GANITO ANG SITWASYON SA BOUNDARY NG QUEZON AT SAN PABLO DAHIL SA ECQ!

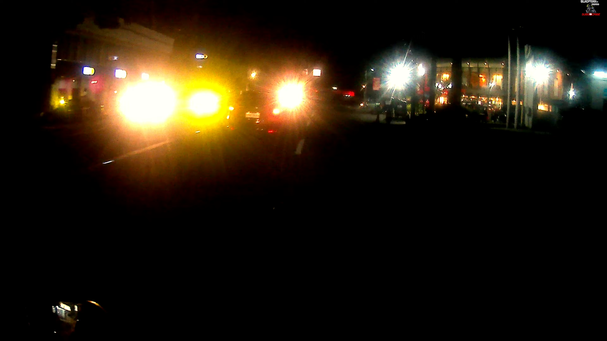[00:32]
Alright, naka-ECQ sila at the same time naman itong San Pablo For this moment, until this moment ay naka-MECQ pa naman Wala pang announcement kung ilalagay din sa ACQ So sana hindi naman ano kasi madami talaga maapektuhan natin mga kababayan at isa na tayo doon Alright At yun nga ano, maraming salamat po sa inyo At ito na naman ang panibago nating vlog for today
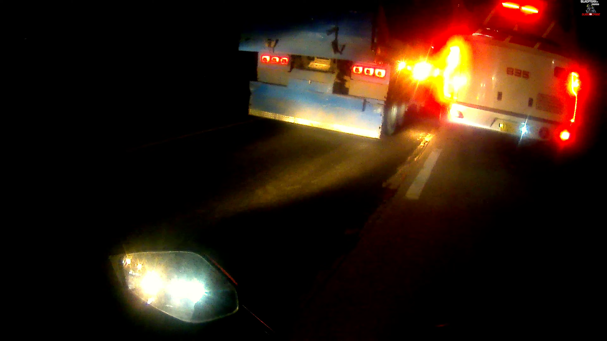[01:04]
Uy, talaga napaka-traffic Oh, mga ba?
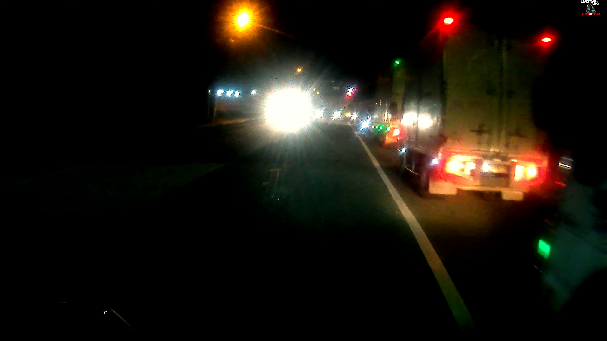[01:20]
Naka-Balander and truck Bakit? Alright Naka-Balander na lang pala Oh, dami! ECQs! Kailan ba? Season 3 na ata ito ng ECQ Kaya ganito, mapakahaba Ang haba!